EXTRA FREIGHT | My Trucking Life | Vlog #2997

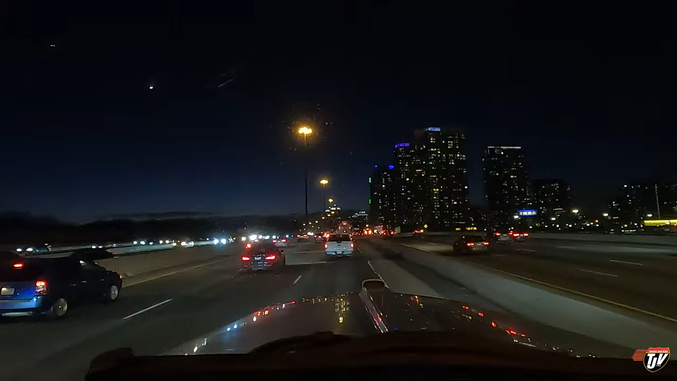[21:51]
finally getting off this 401. Why is this guy hitting the brakes so hard? Nobody in front of you, man.
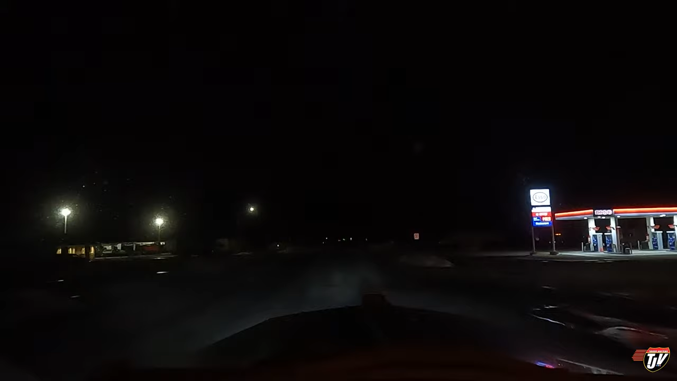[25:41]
Ah, here's a big driveway. All right. Ho, ho. This is where we're gonna spend the night. I only got 35 minutes left on my clock, so time to pull in and stop.